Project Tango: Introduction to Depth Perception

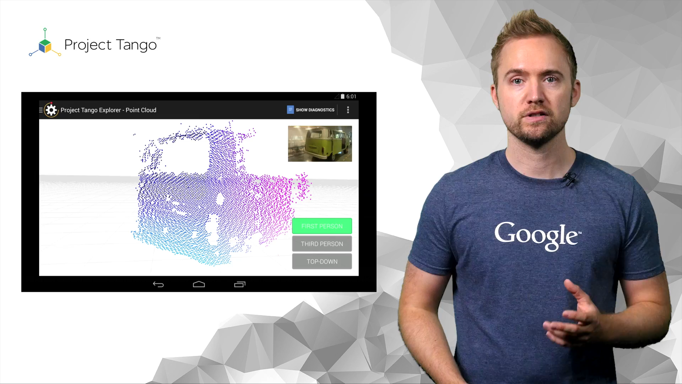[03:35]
Each of the display's dots is associated with a position and a distance to the device.